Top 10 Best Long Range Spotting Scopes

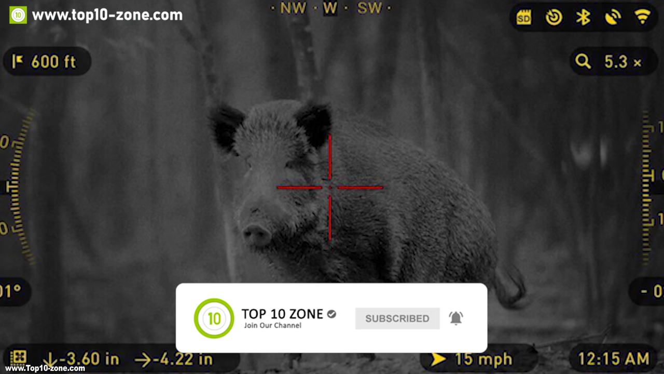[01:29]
So that you can get HD videos and sharp images every time.